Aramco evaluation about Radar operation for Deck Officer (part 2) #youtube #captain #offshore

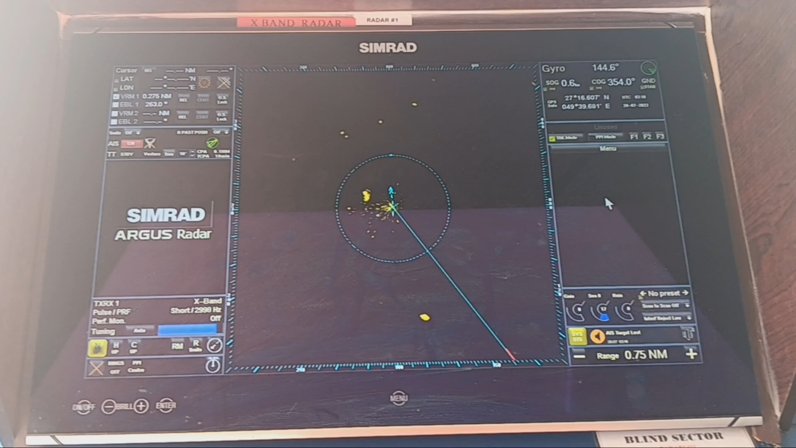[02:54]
penggunaan Paralindex ini adalah wajib Sesuai dengan Marine Offshore manual Yaitu manual Yang mengatur tentang ketentuan offshore Di area Aramco Yang berikutnya adalah Mengenai radar performance monitor test Yaitu digunakan Untuk mengukur Seberapa Besar performance
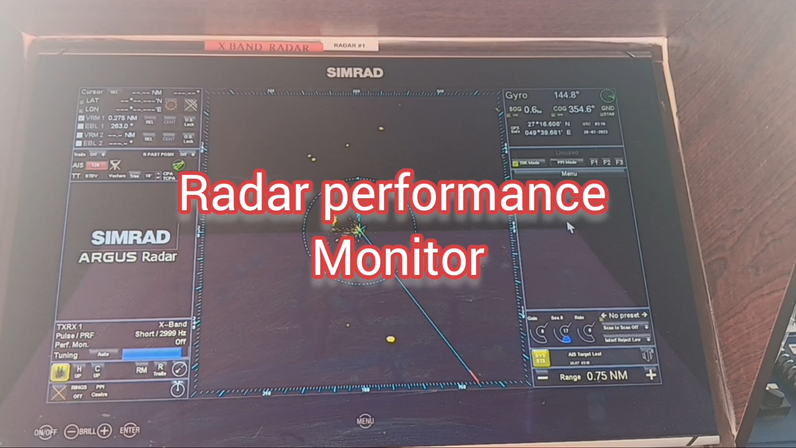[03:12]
monitor Dari radar Setelah sekian lama Masa penggunaan
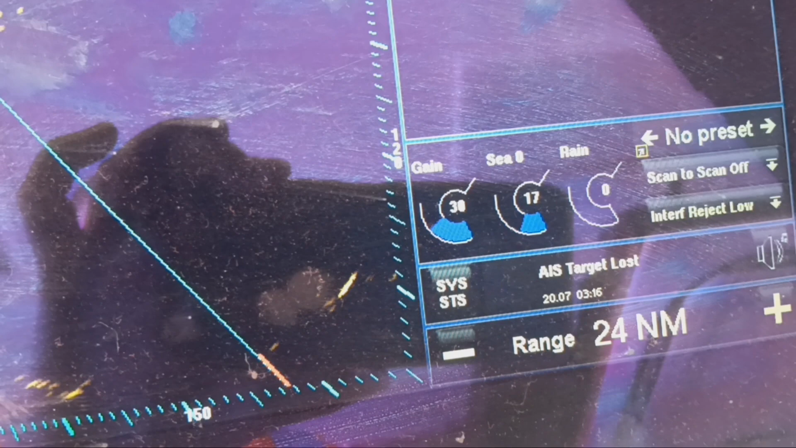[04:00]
Maksimum Kemudian Di display Kita akan lihat Bahwa echo Akan menjadi tebal Semua echo Jadi
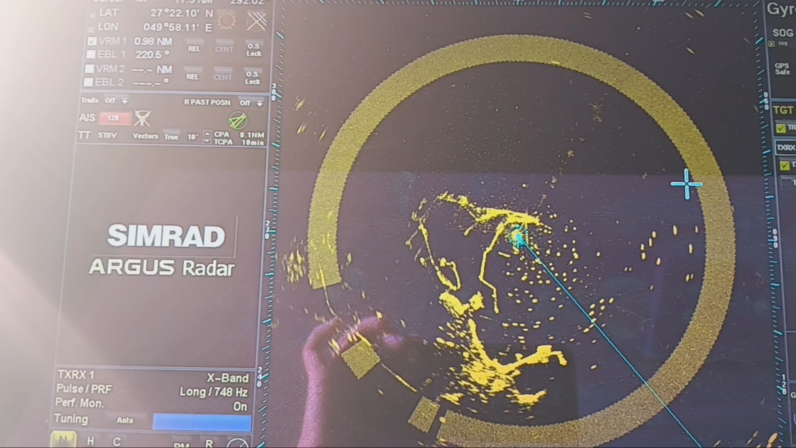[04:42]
Putar VRM Sampai Berada di bagian Lingkaran Dalam Kemudian kita baca Di VRM Sebelah kiri Sebelah kiri Atas Sebelah kiri Atas
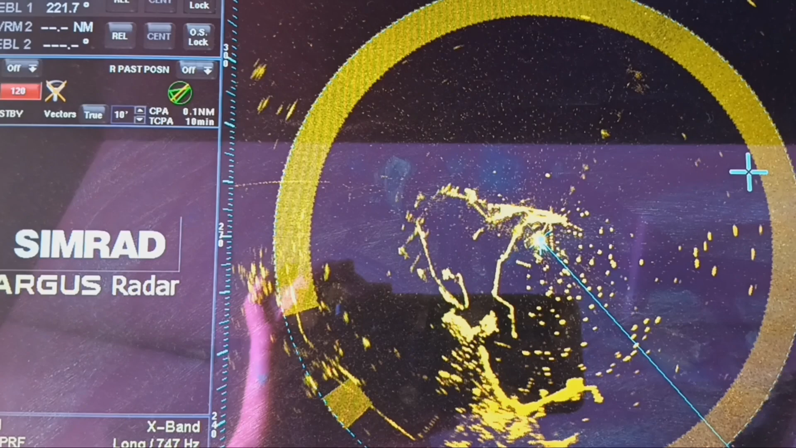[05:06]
Pembacaan Di luar Ring 2 Ring luarnya Adalah 21,2 Jadi